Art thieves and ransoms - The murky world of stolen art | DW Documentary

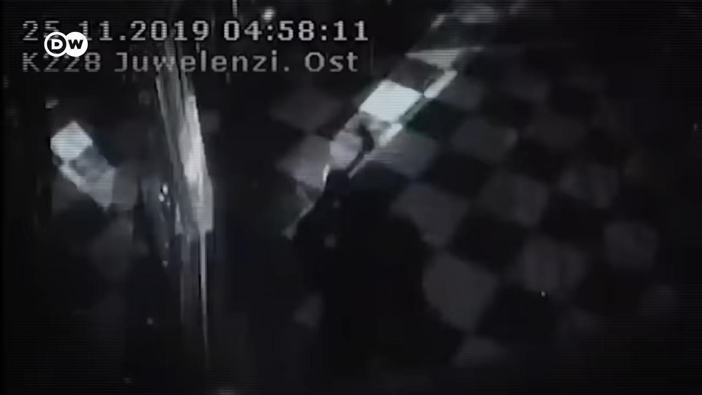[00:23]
Two men break into a historic collection of royal jewelry and steal a priceless hoard of centuries-old artifacts.
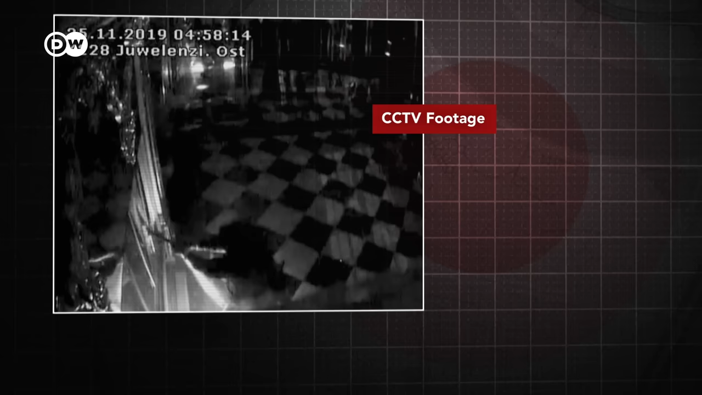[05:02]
In minutes, the thieves smashed through the display case and grabbed 22 items.
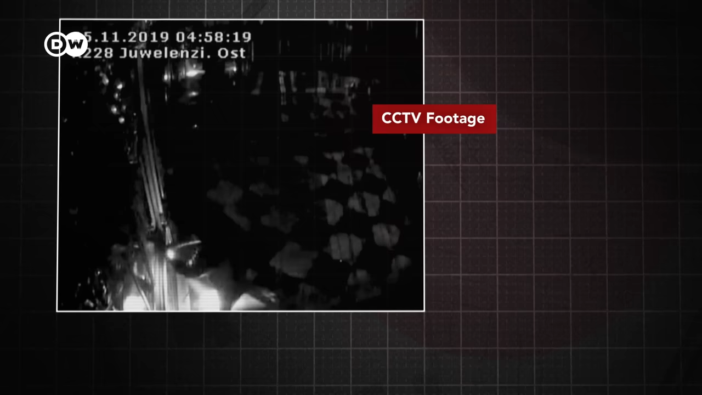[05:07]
The burglars disappeared into the night, and with them, priceless pieces of history.